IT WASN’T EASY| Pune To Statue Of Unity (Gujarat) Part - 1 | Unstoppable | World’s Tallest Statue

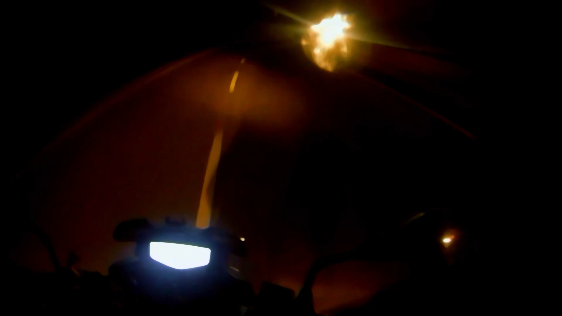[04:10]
ओ माई गॉड, अंधेरा देख लो भाई साहब, मतलब कुछ भी नहीं दिखाई दे रहा है यहाँ पे.